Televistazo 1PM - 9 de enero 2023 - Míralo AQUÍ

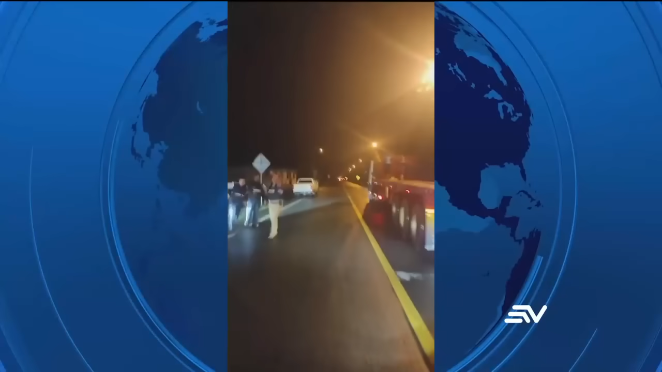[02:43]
Los agentes se enfrentaron a tiros con delincuentes en el sector de Río Bonito, en la vía El Guabo-Guayaquil, que iban en dos vehículos sospechosos.